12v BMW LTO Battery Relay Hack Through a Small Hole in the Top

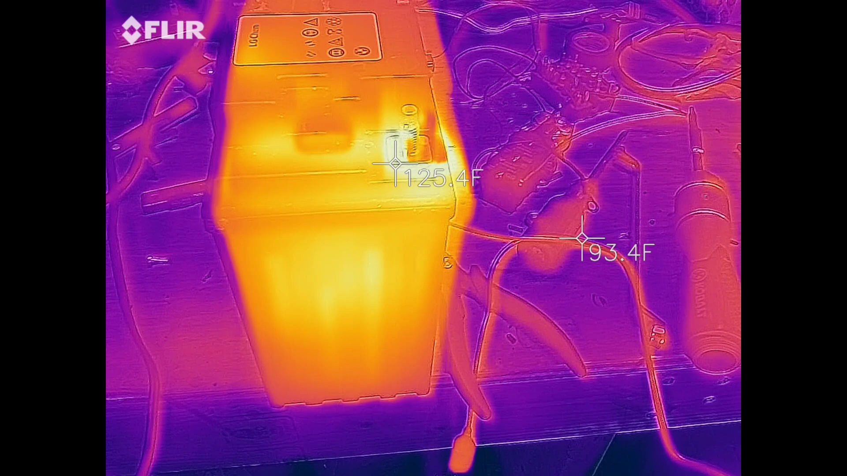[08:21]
All right guys, so Last note here Uh, I'm not sure what's going on But I've been charging this thing It was up at 14.2 volts I was charging it at like 4 amps So not a lot Um, and you can see here that This negative battery terminal is up at like 133 degrees I mean the battery terminal is like hot to the touch Uh, quite hot Um, the positive Is cool
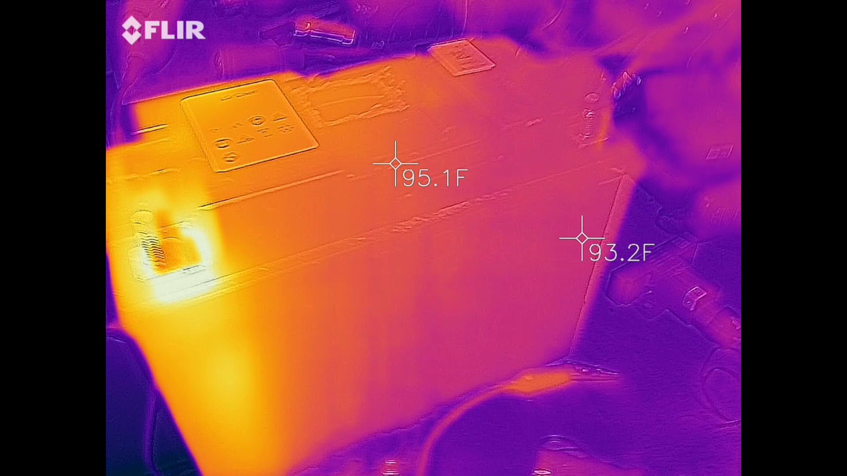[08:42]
Uh, I don't know what is going on on the side of this battery
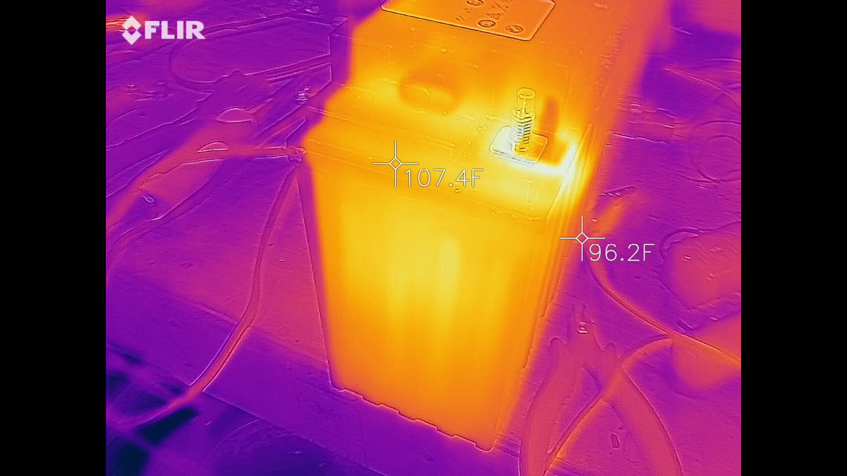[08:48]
to make it heat up This is where the BMS is Uh,
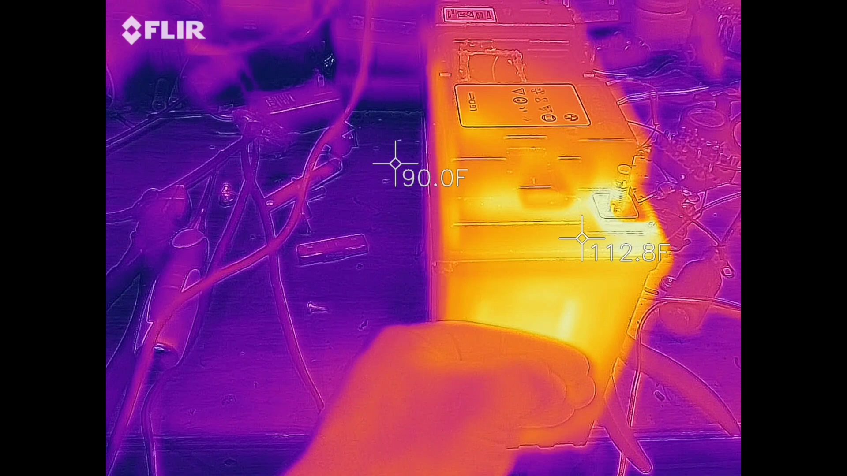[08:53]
and the whole side is warm So I'm gonna have to open this up I'm not sure what is causing that Um, but I think I'm gonna have to open it up Uh Uh, and see, you know, it could be a loose connection on that terminal Um
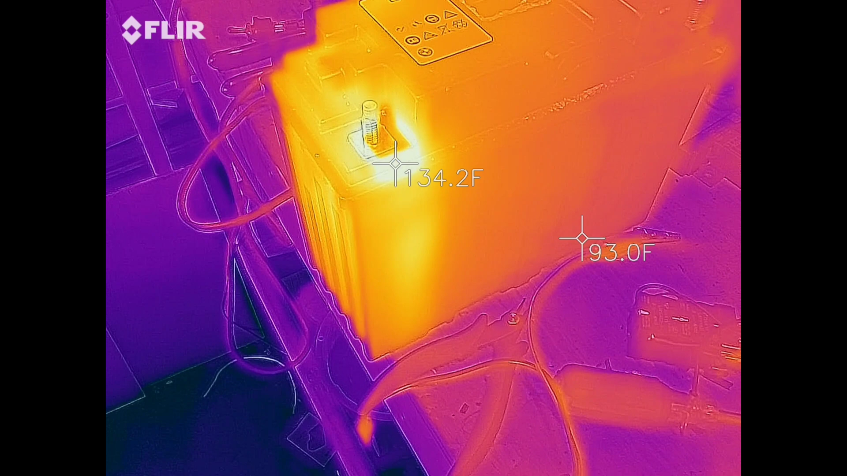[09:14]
I I really don't know at this point But, uh Uh, kind of disappointing
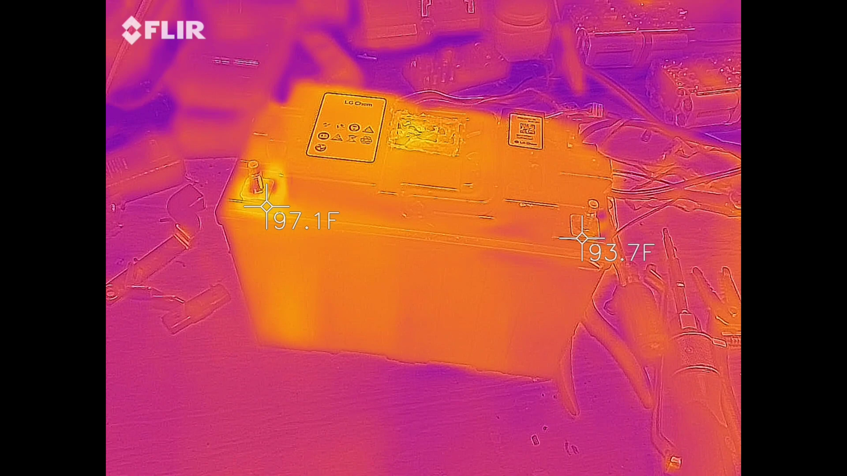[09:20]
All right So I got it cooled back down here for the most part Uh,
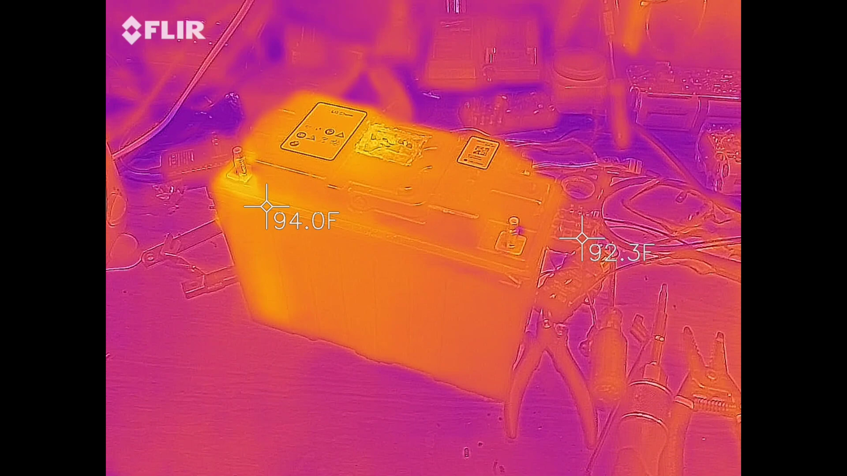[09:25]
it is about 90 out here right now So This is pretty good Hottest is about 96 on there
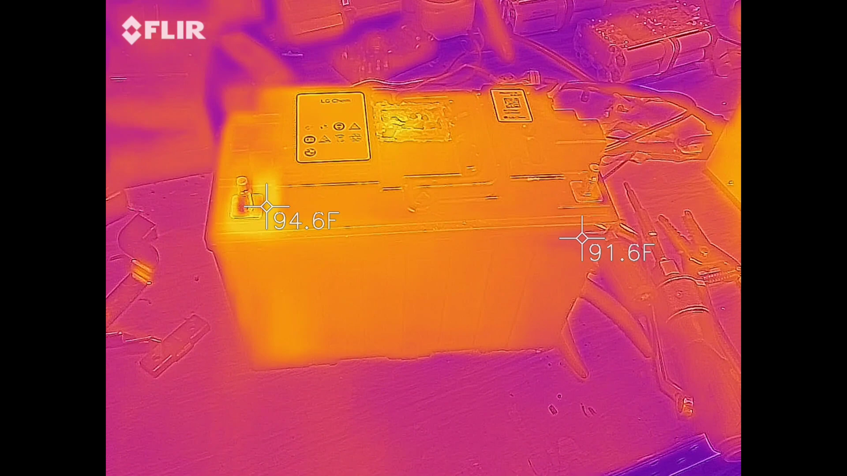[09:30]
So Uh, I'll show you what I did here One second Let me get off the thermal So I had to pop this back open here Um,